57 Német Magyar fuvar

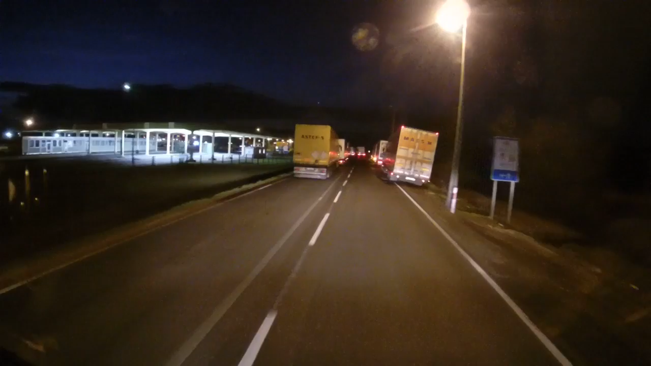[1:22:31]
Na ez milyen rendszám? Iráni. Vagy iraki. Ír. IR. Valami olyasmi.
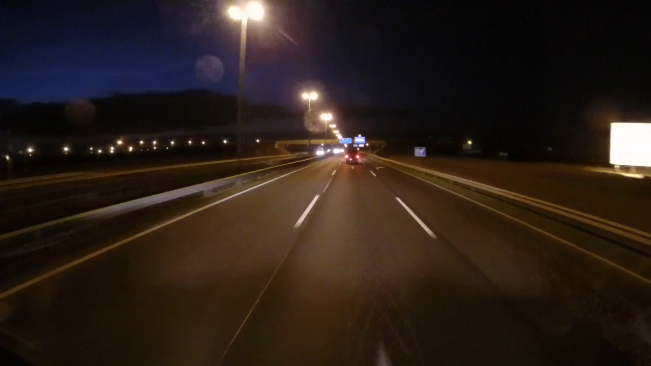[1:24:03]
És itt vagyunk az M1-esen, és haladunk hazafelé.